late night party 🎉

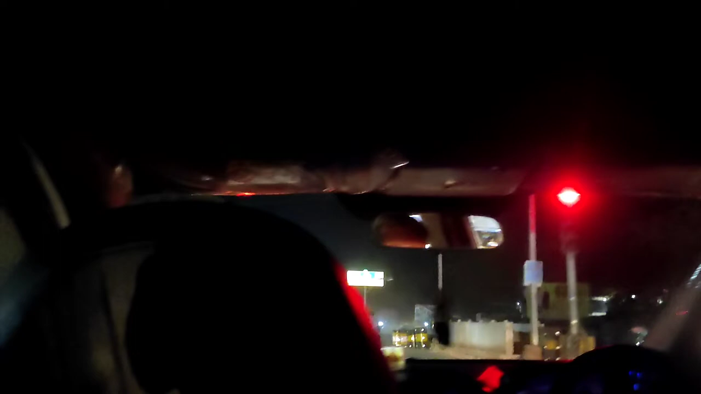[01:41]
के तरफ मुड़ना है जिससे कि हम लोग पहुंच जाएंगे पुलगांव तरफ।
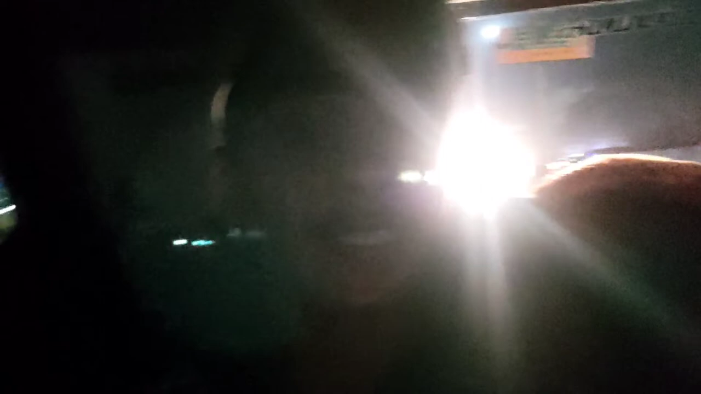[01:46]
पुलगांव तरफ ही है रोमन पार्क, जस्ट शिवनाथ नदी के किनारे है रोमन पार्क और वहाँ पे बहुत सारे ऐसे होटल्स हैं तो वहीं पे ज्यादातर पार्टीज होती है।
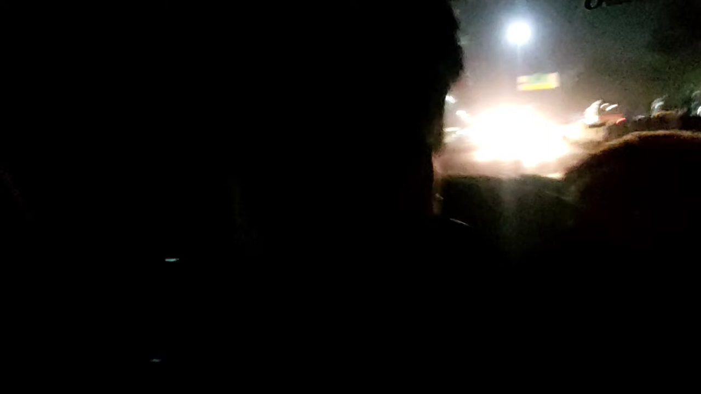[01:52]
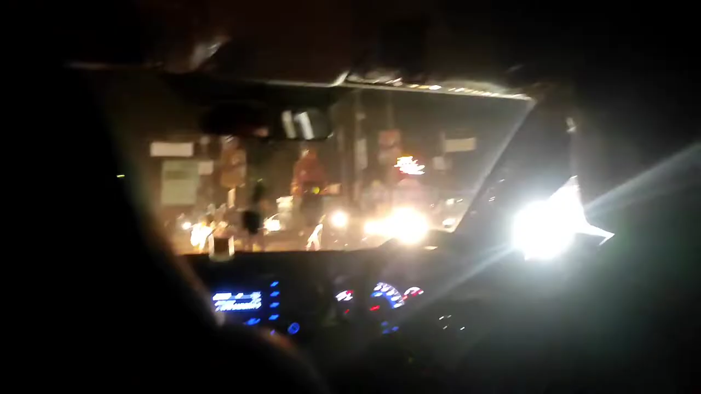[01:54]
तो गाइस अभी अपन पहुंच चुके हैं पुलगांव चौक और यहाँ से हम लोग राइट लेके पहुंच जाएंगे नदी रोड।
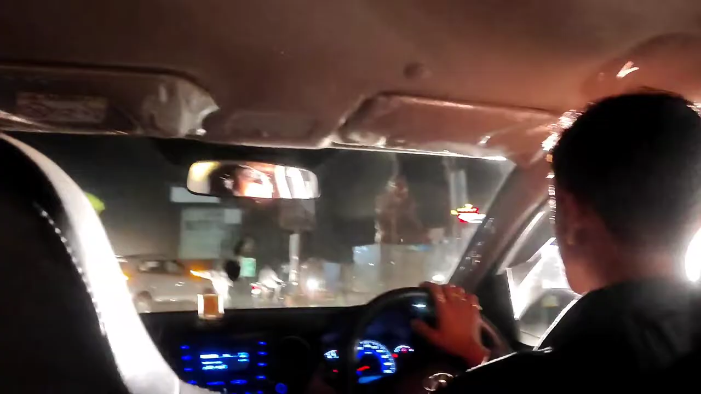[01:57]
तो गाइस हमें जो है ना ब्रिज पे नहीं चढ़ना है,
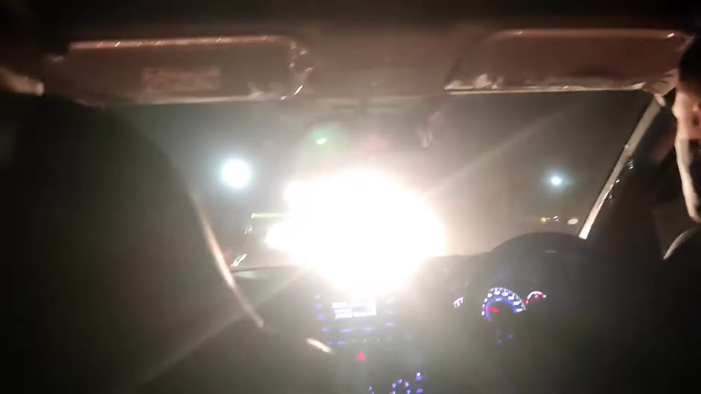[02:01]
हम साइड से ही मुड़ जाएंगे जिससे कि हमें रोमन पार्क का रास्ता मिल जाएगा।
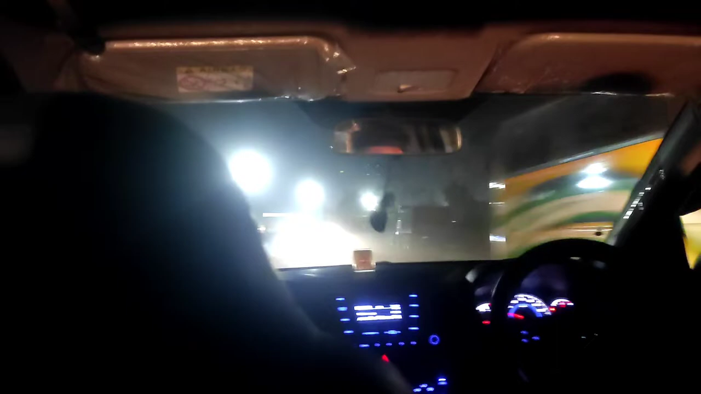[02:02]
तो गाइस यहाँ पे बहुत सारे होटल है, आपको साइड में दिख जाएंगे ये। अपन यहाँ ब्रिज का रास्ता सामने आप देख
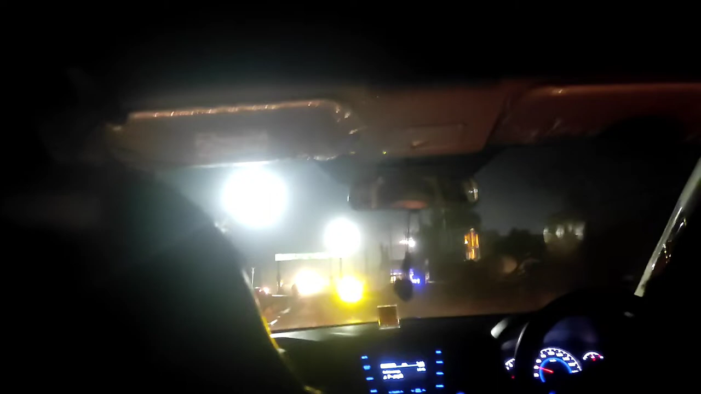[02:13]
पा रहे हैं पर अपन को यहाँ से लेफ्ट लेना है और रोमन पार्क वो रहा।